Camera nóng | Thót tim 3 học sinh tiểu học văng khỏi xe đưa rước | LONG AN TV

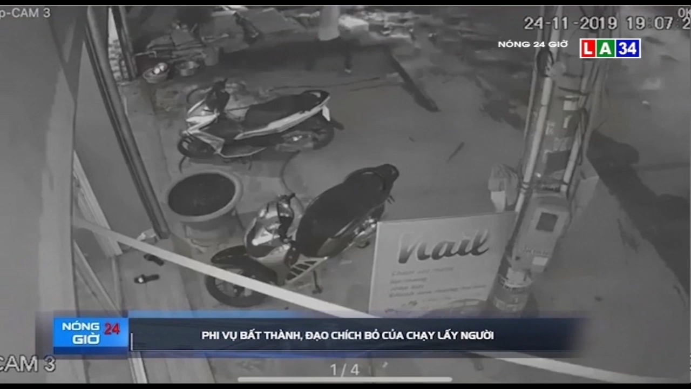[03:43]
Chủ nhân chiếc xe quá sơ hở khi để quên chìa khóa trên xe. Một đối tượng thanh niên xuất hiện leo lên rô ga, nổ máy, đang định phóng đi. Thì bất ngờ do ánh đèn xe rọi thẳng vào bên trong nên hành vi cố gái trộm bị phát giác.
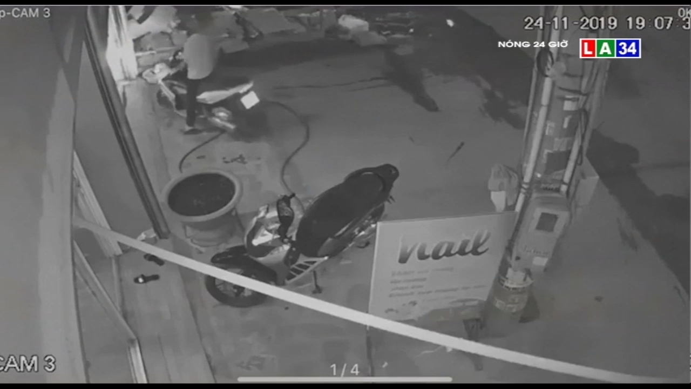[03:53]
Một nhóm chị em phụ nữ chạy ao ra ngoài tri hô, truy đuổi.